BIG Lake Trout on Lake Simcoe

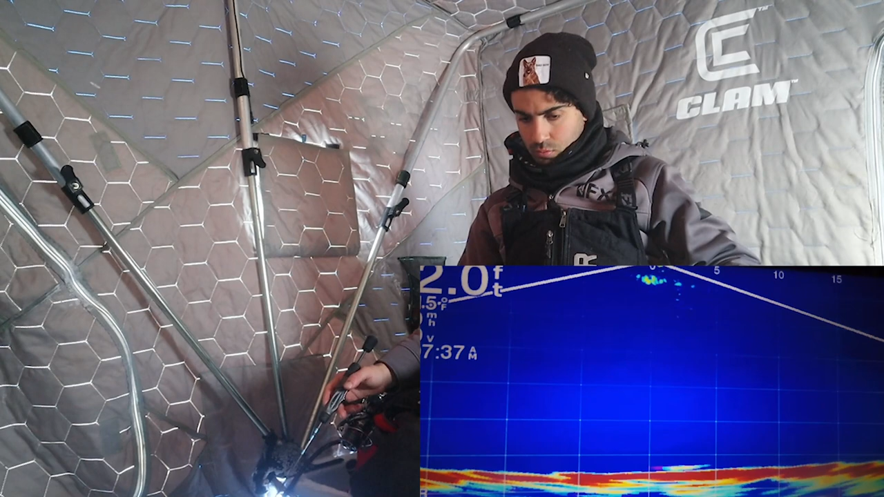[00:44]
Oh my God, I got two down there. Oh no, I'm on the eyce. Three of them. What? What? Oh my gosh. I got like three of them down there. Holy smokes.
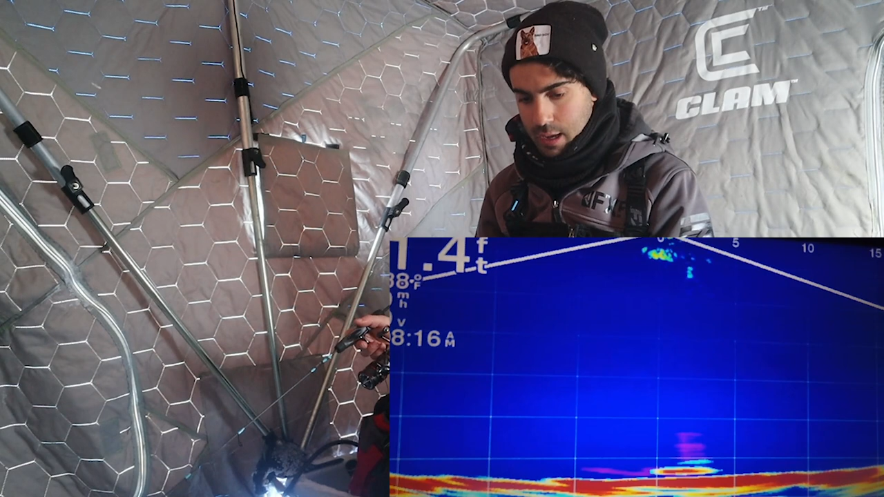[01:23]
Cracked it again. I don't know if my drifter's just messed up or what, but he wants it. He wants it. Got him this time, though. Oh gosh, it's a lake trout. And I got a 6 pound leader on.